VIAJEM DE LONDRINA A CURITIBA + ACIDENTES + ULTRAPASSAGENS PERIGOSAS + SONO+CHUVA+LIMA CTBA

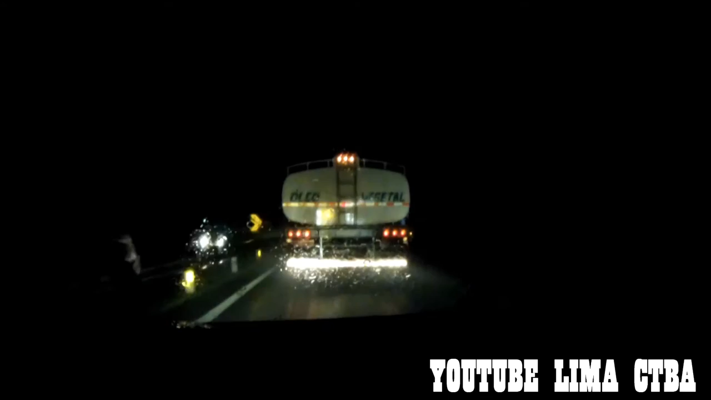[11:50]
Chovendo. Tenebroso. Não enxerga bolhufas nenhuma. Vai vendo que é fácil ganhar dinheiro. Não é fácil não, velho. Ó, jacarezão puxando, hein. Não enxerga nada, velho.
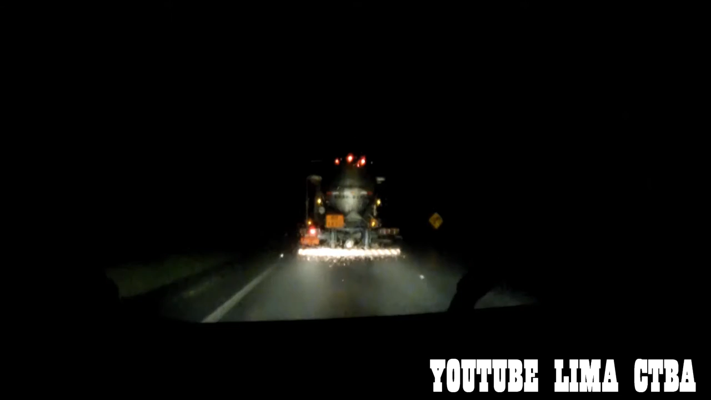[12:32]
Tá vindo ali na velocidade, nessa chuva de gramada. O cara vem e se enfia na frente. É foda, viu? É foda, viu?
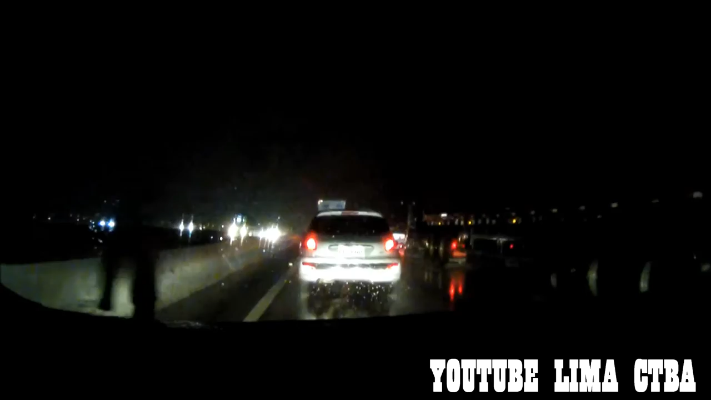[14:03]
Chegar no contorno sul, tá tudo travado! Eita porra! Nossa senhora! Não vai dar pra vocês verem. Não vai dar, mas eu vou descrever. Um Gol, um Ford Ka arregaçado, um Fiat Strada. Fudeu! É, velho, fudeu!